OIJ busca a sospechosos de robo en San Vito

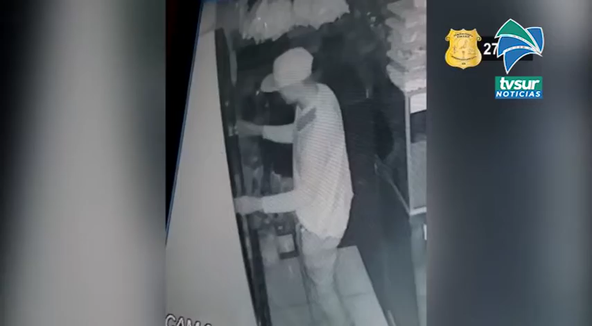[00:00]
El Organismo de Investigación Judicial de Ciudad Negra requiere la colaboración de la ciudadanía para localizar e identificar a la persona que se observa en la siguiente grabación. Aparentemente, el sujeto rompió una lámina de la pared de un comercio ubicado en San Vito de Cotobrús y sustrajo del interior varios artículos. Los hechos ocurrieron el pasado 16 de marzo de 2020 en horas de la madrugada. El requerido es de contextura delgada, en apariencia de té estrigueña, vestida con pantalón, un suéter y una gorra.